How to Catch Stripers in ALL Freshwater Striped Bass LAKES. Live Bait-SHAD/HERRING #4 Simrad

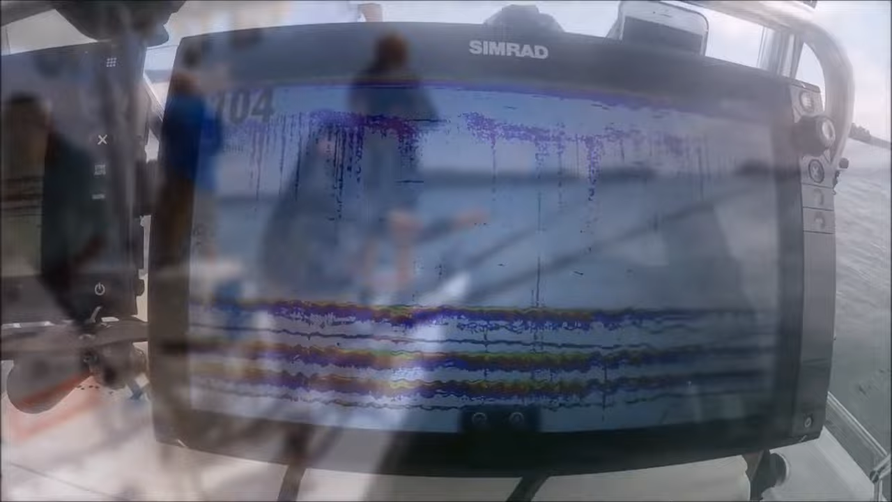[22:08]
What we're seeing here is our down lines. These are the lead weights. And you can see the herring, live herring, swimming up and down right here.
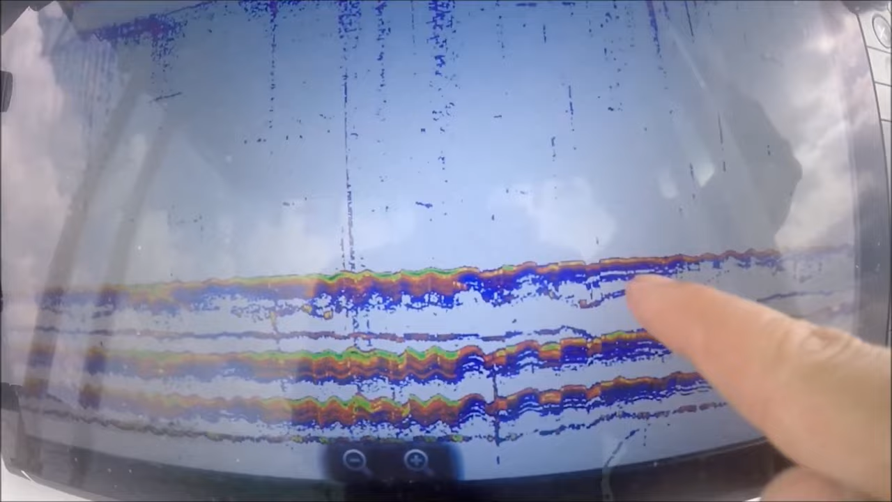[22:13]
Same thing here. That's a herring.
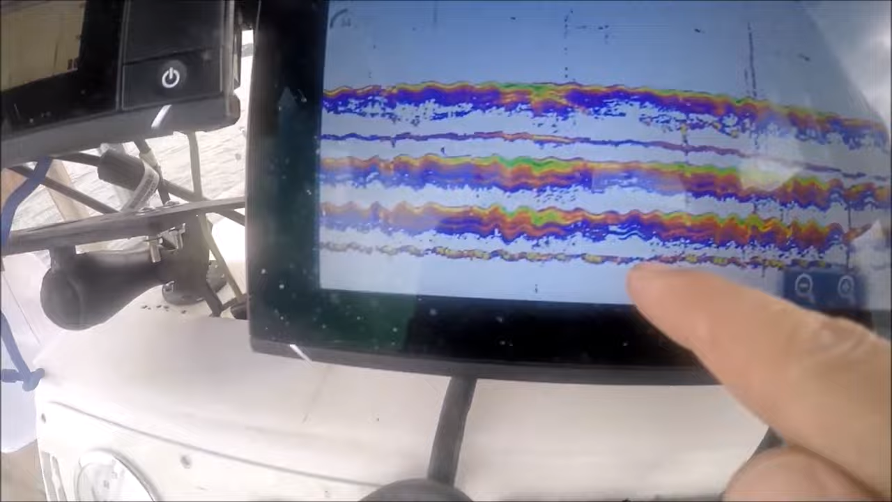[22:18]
That's a herring. These big strong ones are the 3-ounce weights, these strong returns. Your herring just swimming up and down.
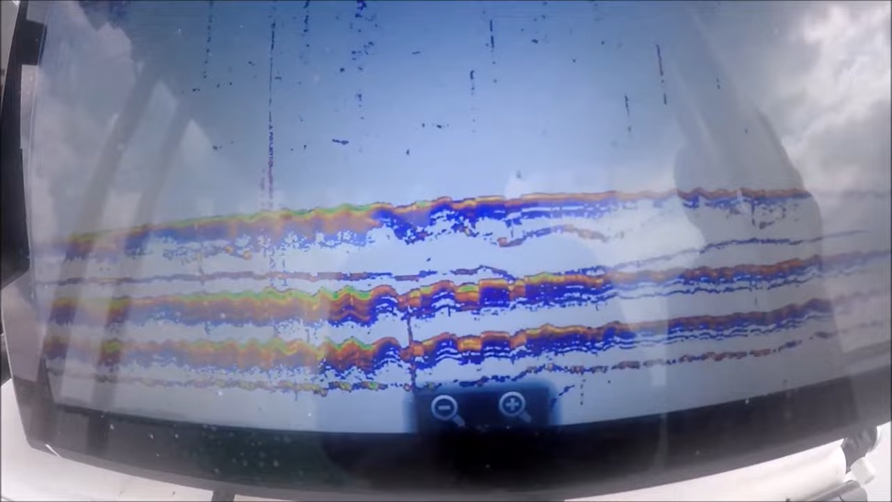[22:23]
We don't have it set all the way to the bottom.
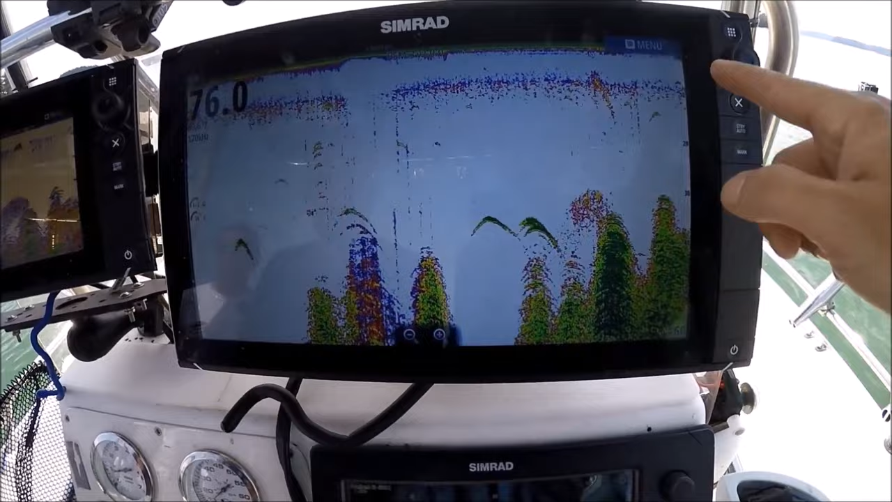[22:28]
These are trees right here. I'll back it out so you can check it out.
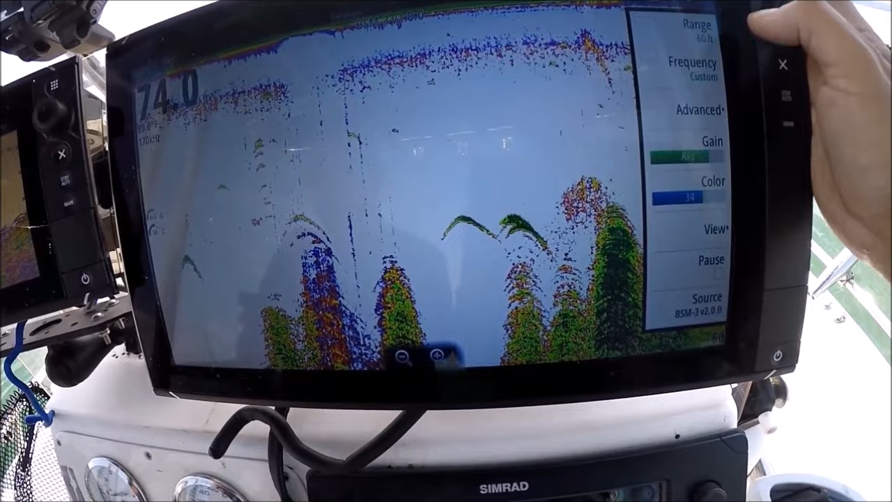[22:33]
We'll go to the range and 80 foot so you can see the bottom. These are all standing trees in here.
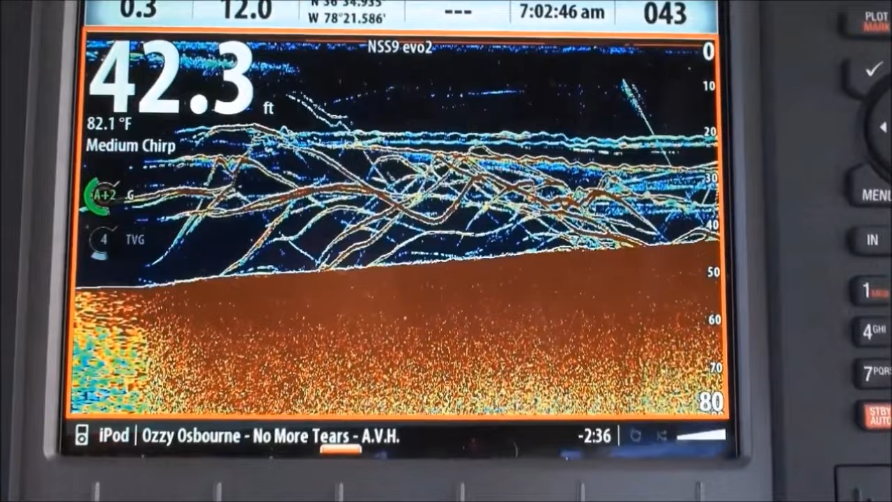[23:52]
On screen: depth 42.3 ft, water 82.1°F
Look at those bass. Get on. Oh, yay. He chased it up, B.
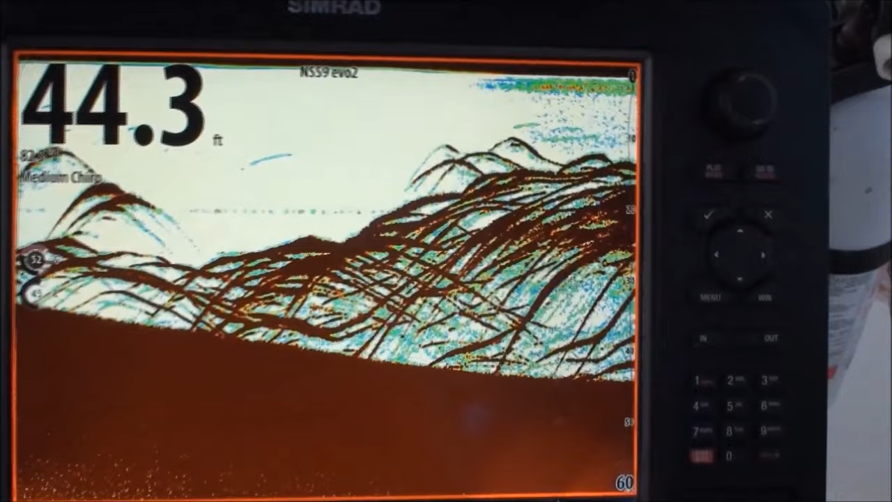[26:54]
On screen: depth 44.3 ft
That's the NSE unit. That is the new Evo. SS Evo. Lit up with striped bass. We're gonna put some bait down.
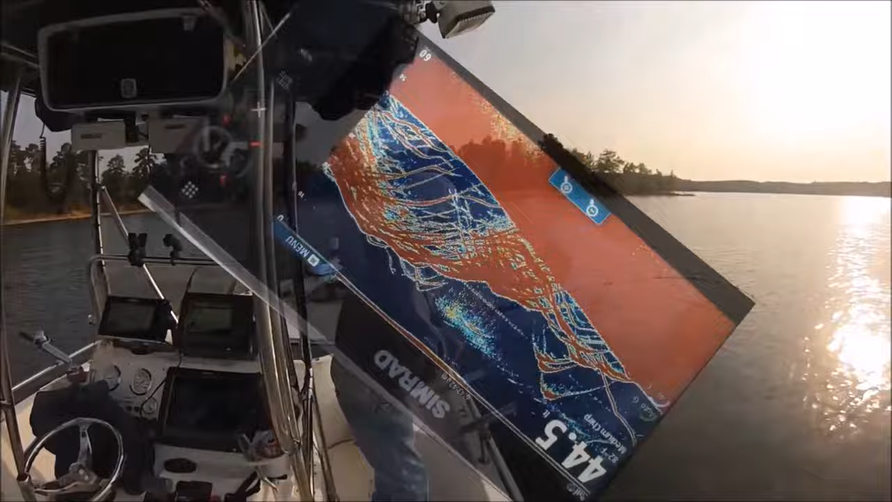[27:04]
B, you're gonna catch one here. We just, yeah. I'm gonna back us up, man. Just straight back in that track.